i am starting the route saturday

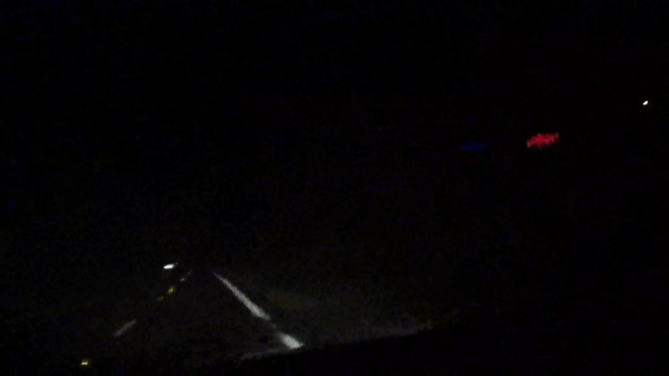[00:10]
It seems to be that one tire that keeps losing air. So I know I'm going to have to get tires for this. Again, I'm getting started now. It's like, as you can tell, it says five after six. I don't care. Because I'm not going to kill myself over this route. Because this being the last day of delivering, people want to bitch and complain. Oh well, there's not much I can do about it. And the rain has stopped.
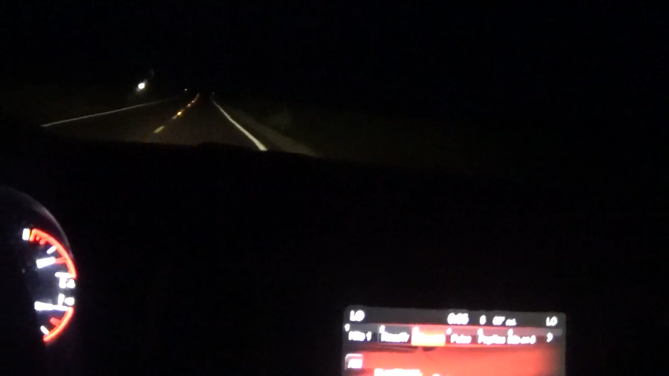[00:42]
I'm just trying to keep my windshield clear. Because it keeps wanting to steam up. But yeah, I'm getting started now. But I'm going to stop it right here. Please like, please subscribe, and I'll talk to you guys soon. Have a good day. Bye.